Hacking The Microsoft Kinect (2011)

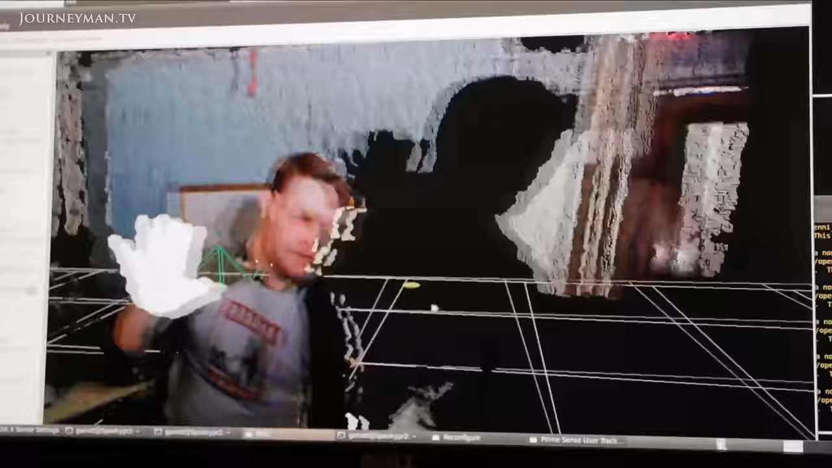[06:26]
But this is the data that the Xbox is actually getting. And it's up to Garrett's imagination what to do with this data. It doesn't actually matter what the shape is.
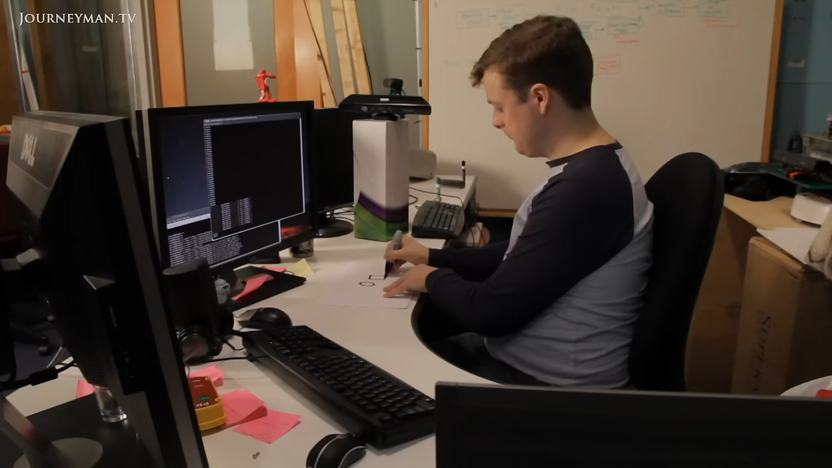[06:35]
Like creating a synthesizer with just a pen and paper. By programming the Kinect to recognize different forms,
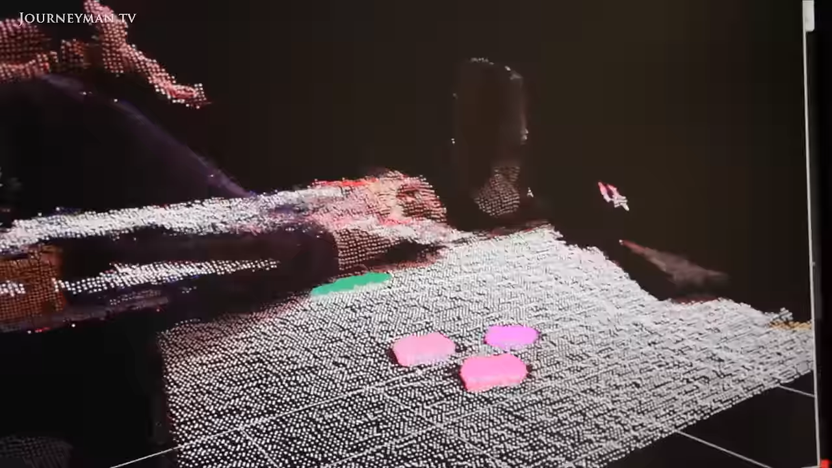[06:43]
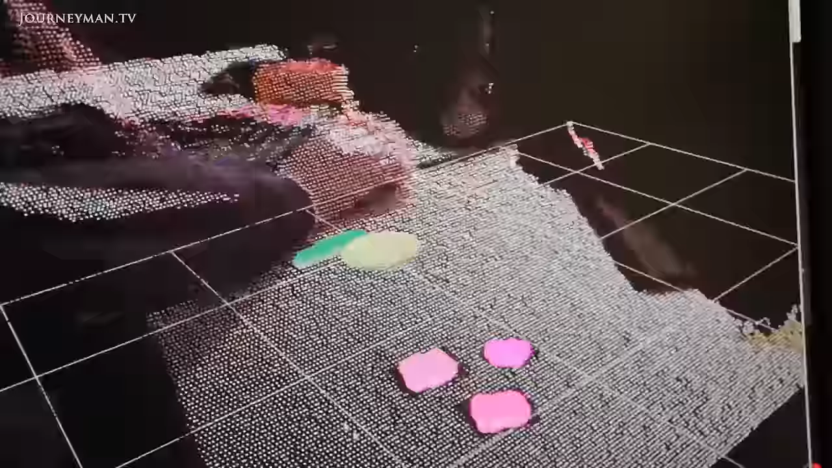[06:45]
Garrett is able to assign specific commands to these shapes for the computer to follow.
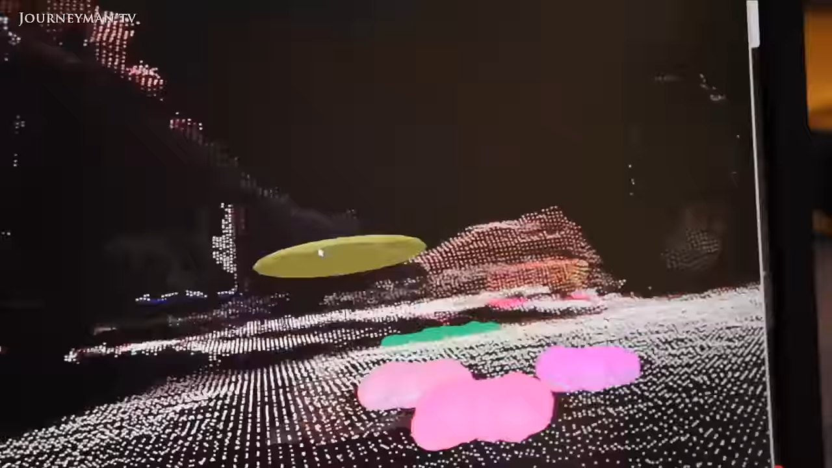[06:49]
In this case, to play notes.
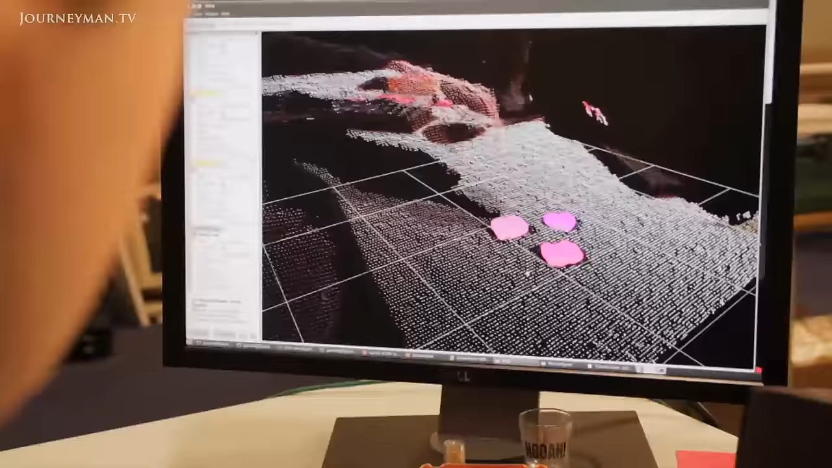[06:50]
It detects when something is over that button.
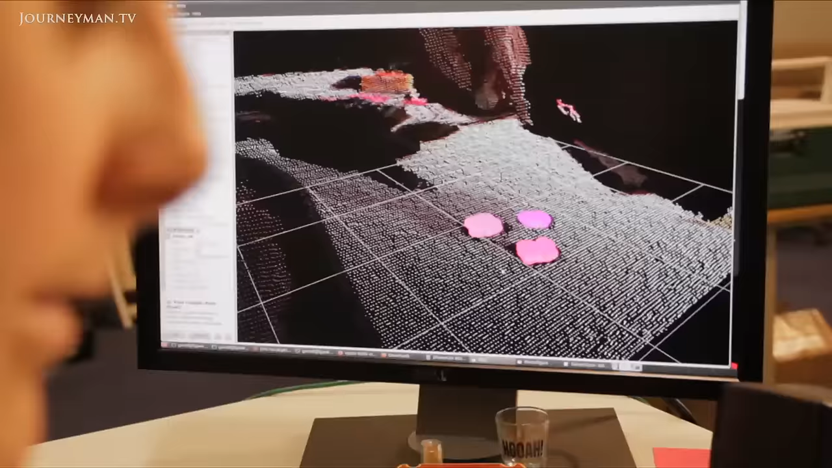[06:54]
And if it's close enough, it makes a sound.